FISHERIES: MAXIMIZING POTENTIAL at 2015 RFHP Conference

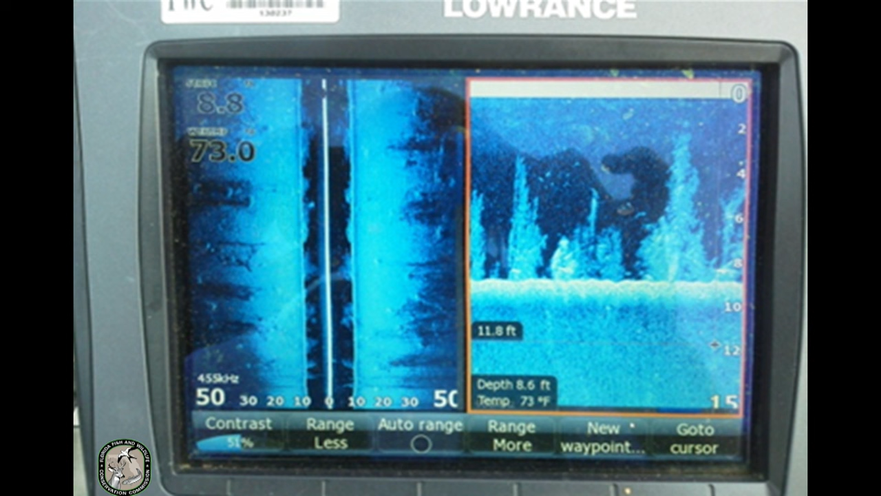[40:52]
So this is what brush attractors look like on a side scan sonar. You can see they're not, you know, they're brush of all different sizes.
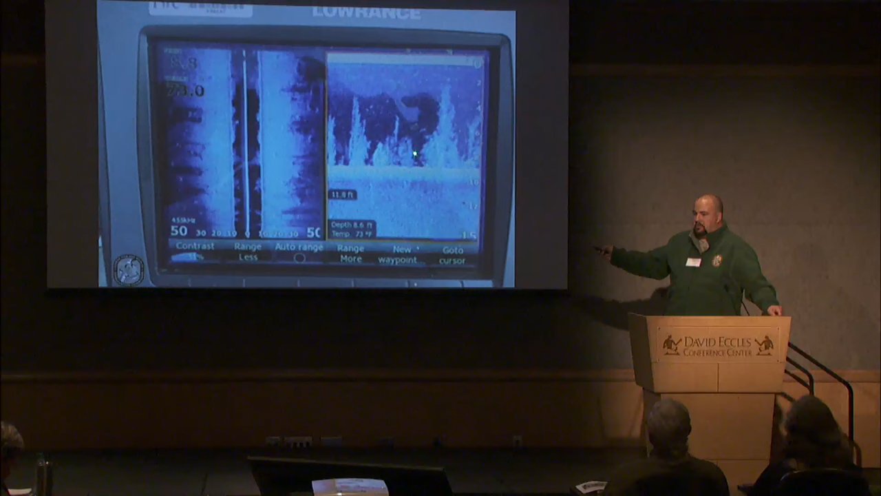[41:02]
It looks good from a habitat perspective and kind of what we expect. We can't really see into our water or due to turbidity and,
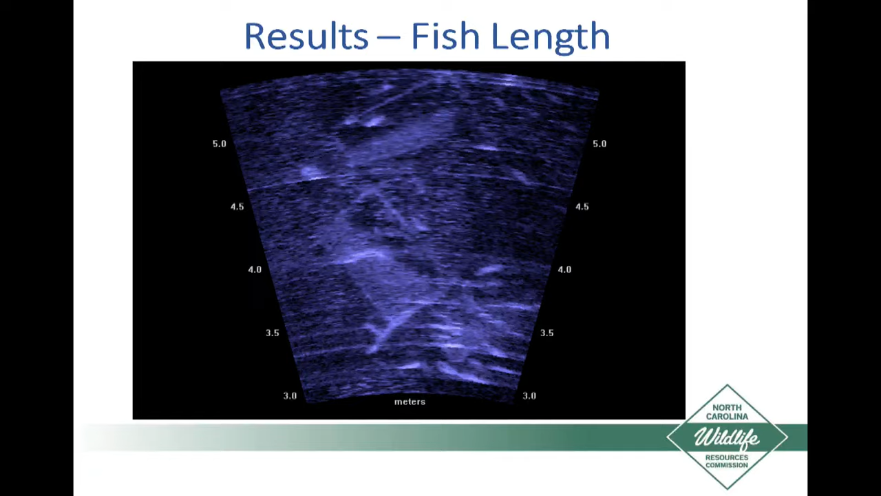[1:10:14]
You can't really tell, or it's very hard to tell the different species unless it's something very obvious. And so here you've got what we believe are catfish utilizing these structures.